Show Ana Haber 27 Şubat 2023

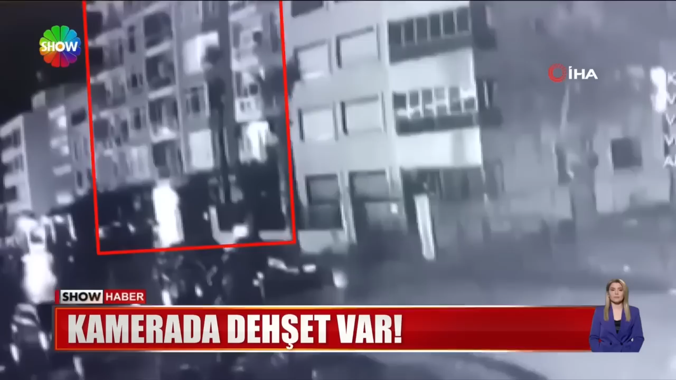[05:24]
Batay'daki sahil apartmanı 7.7'lik dehşette bir sağa bir sola sallandı. Saniyeler içinde böyle yıkıldı.